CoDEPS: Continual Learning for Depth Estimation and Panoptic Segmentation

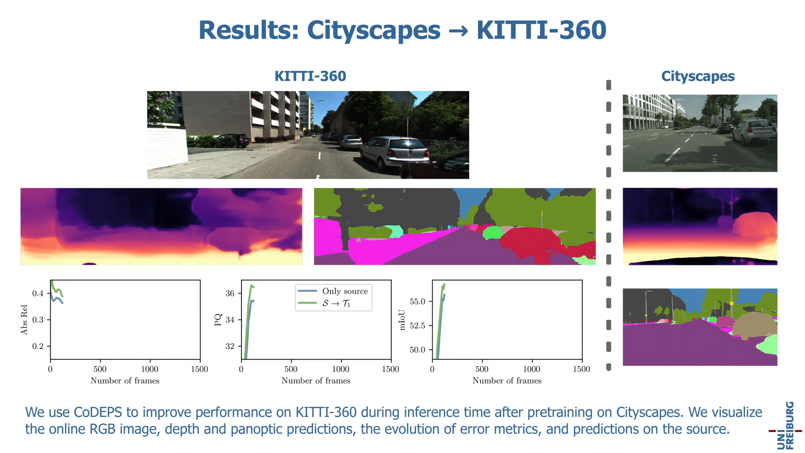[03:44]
We use code apps to improve performance on KT360 during inference time after pre-training on cityscapes. We visualize the online RGB image, depth and panoptic predictions, the evolution of error metrics and predictions on the source.
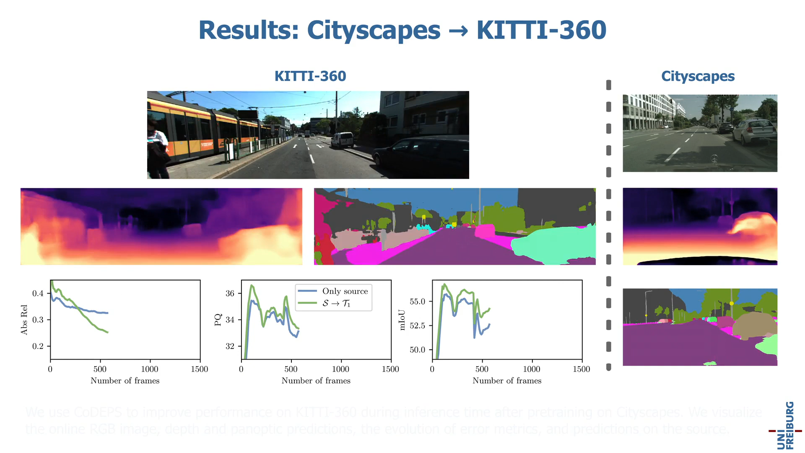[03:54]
We plot the online performance on sequence 10 in green, whereas the performance without adaptation in blue.
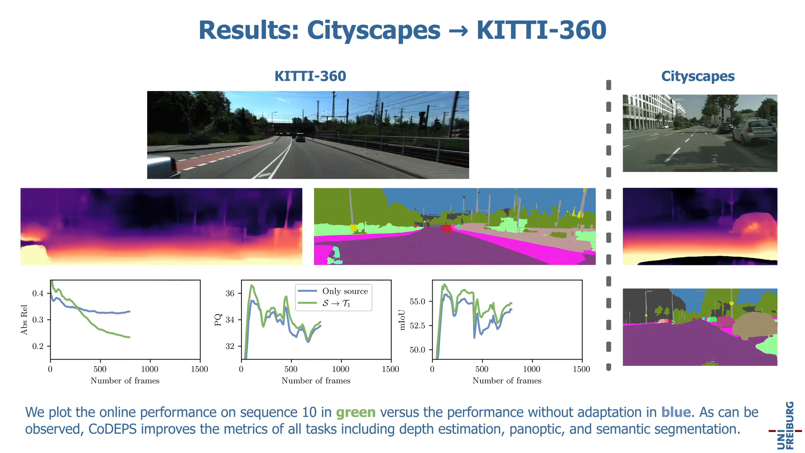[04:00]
As can be observed, code apps improve the metrics of all tasks, including depth estimation, panoptic and semantic segmentation.
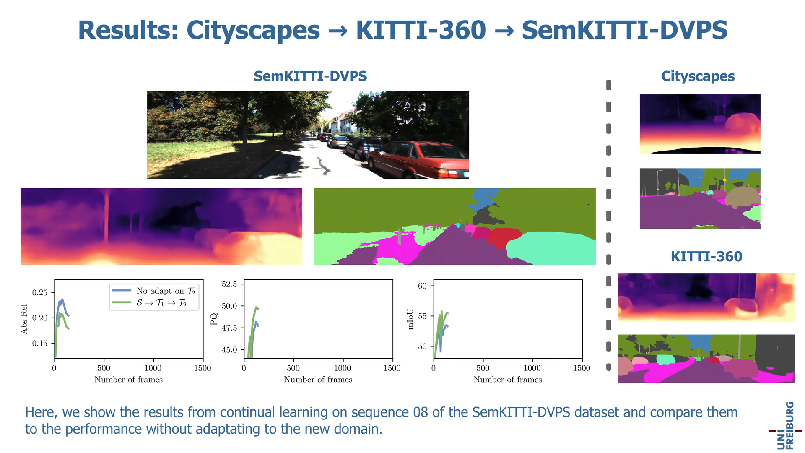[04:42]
Here, we show the results from continual learning on sequence 8 of the Semkitty DVPS dataset and compare them to the performance without adapting to the new domain. Compared to the previous experiment,
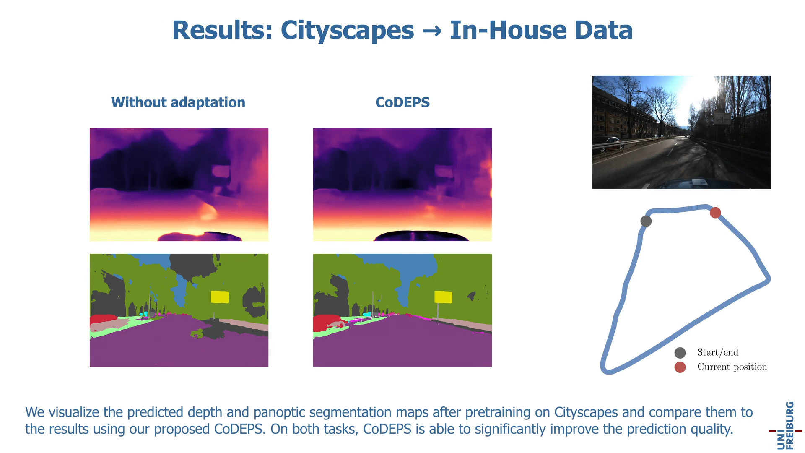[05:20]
We visualize the predicted depth and panoptic segmentation maps after pre-training on cityscapes and compare them to the results using our proposed code apps. On both tasks, code apps is able to significantly improve the prediction quality.
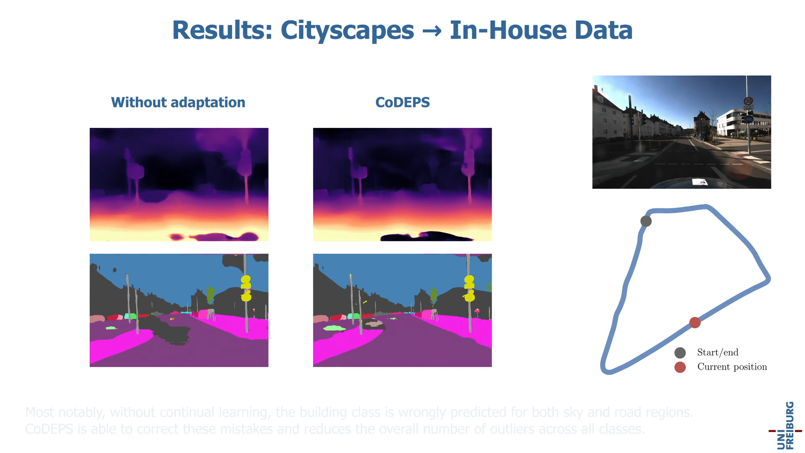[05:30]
Most notably, without continual learning, the building class is wrongly predicted for both sky and road regions.
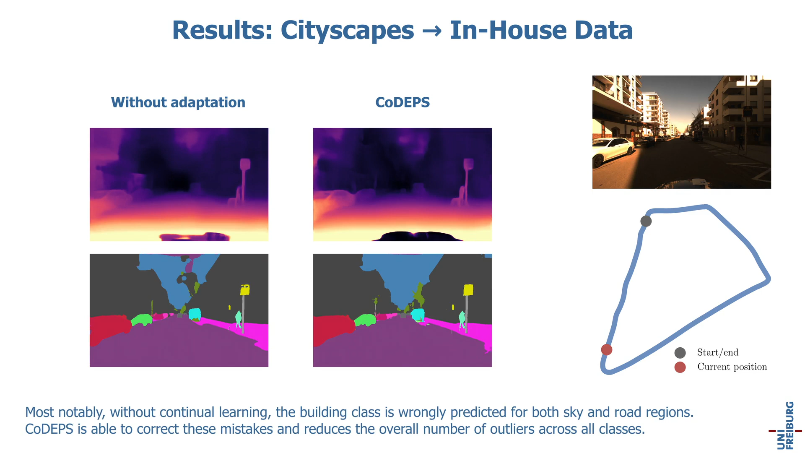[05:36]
Code apps is able to correct these mistakes and reduces the overall number of outliers across all classes.